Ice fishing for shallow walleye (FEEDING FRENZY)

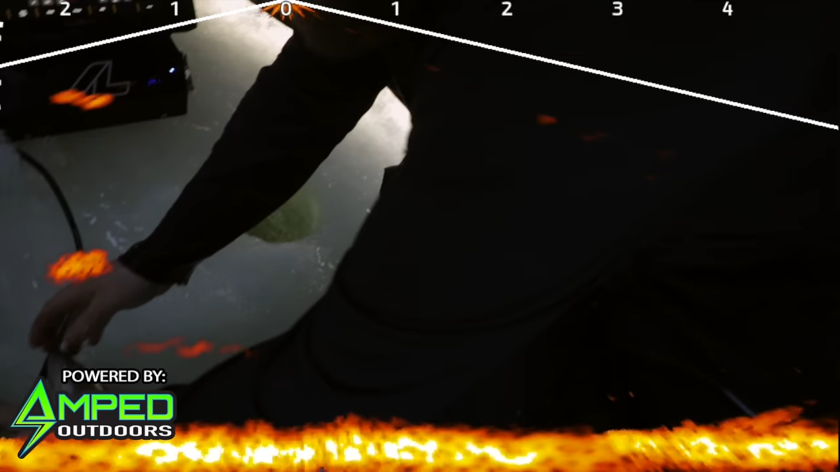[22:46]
Into the other hole. That pike is still sitting down there, if it's a pike.